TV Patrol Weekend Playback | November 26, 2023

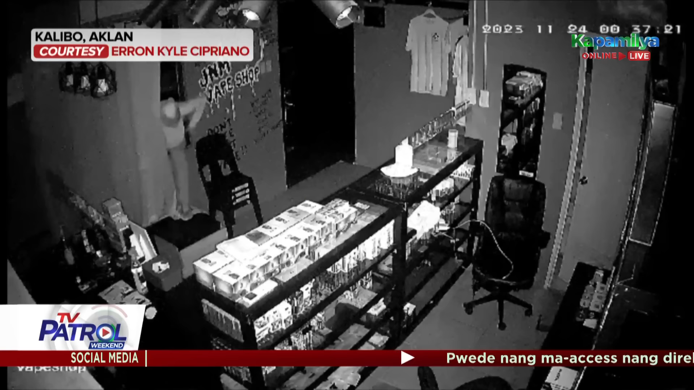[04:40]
Kita sa CCTV footage ang panloloob ng lalaki sa shop na dumaan sa bintana noong biyernes ng madaling araw.